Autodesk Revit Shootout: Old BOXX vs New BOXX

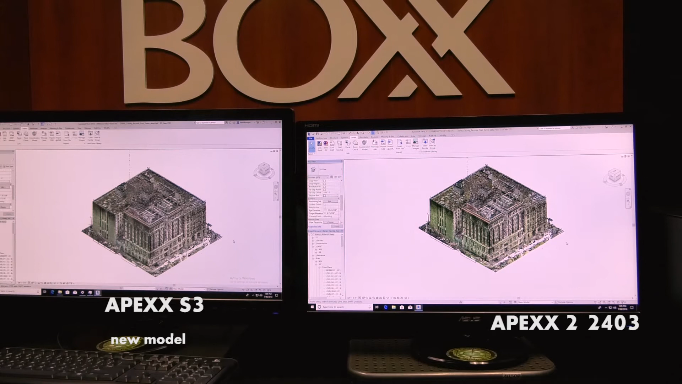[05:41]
The new one brought it up a second faster than the other, than the old Apex 2. All right. And what we're going to do now is we'll just rotate them around.
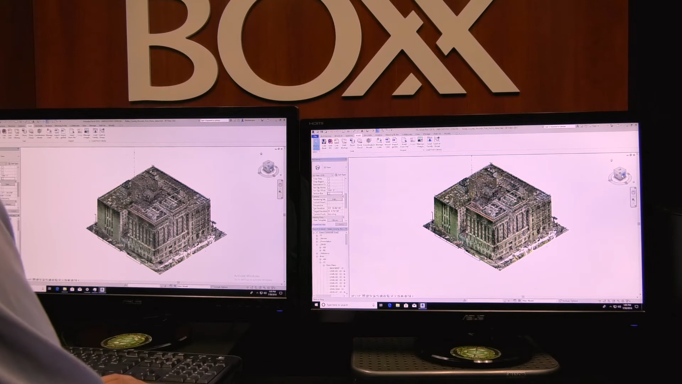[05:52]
So I'll hit front at the same time on both of them. Oh, the old one. Apparently I missed missed my click.